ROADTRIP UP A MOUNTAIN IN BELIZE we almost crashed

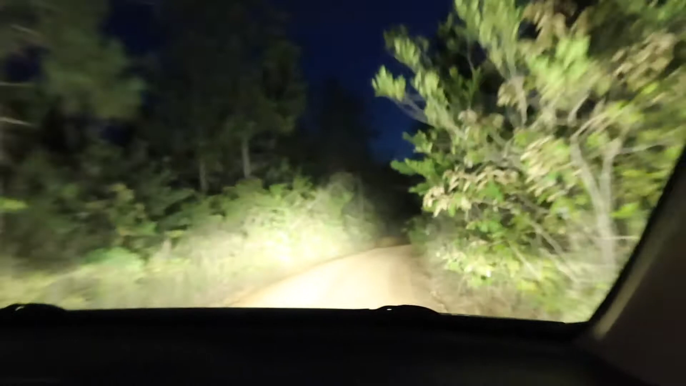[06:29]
It's thunder, baby. It's gonna rain. We are driving to Gaia River Lodge, and we're only about 2 miles away. Super far. We're very close. Yeah, we're. But this is the road. You have to drive on. Can we have an explanation about this? Gaia? But shout out to Waze for keeping the GPS on. With no service. Watch out. Ooh, okay, here we go. Yeah, this is muddy. We don't want to get stuck.